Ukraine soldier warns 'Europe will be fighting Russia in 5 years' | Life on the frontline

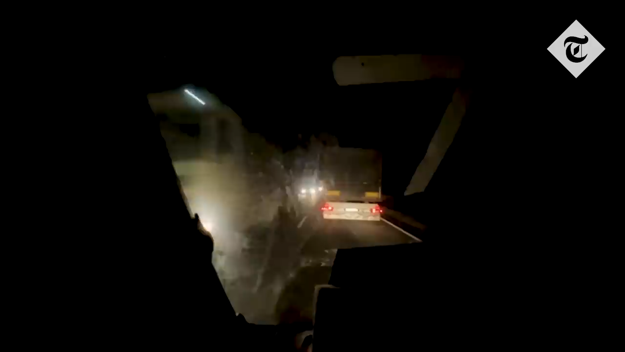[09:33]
I don't think there were street lights before the war. But now especially not. So, because any ones which did exist have been taken down. How are you feeling, Fenton? Yeah, scared.
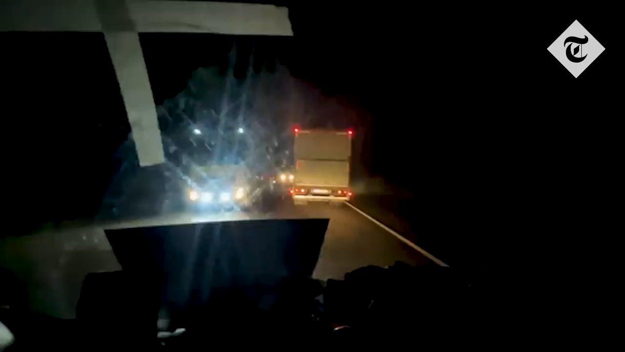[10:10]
And we have been in a few smashes over here. But if I die in a car crash, we're not going to be very happy. .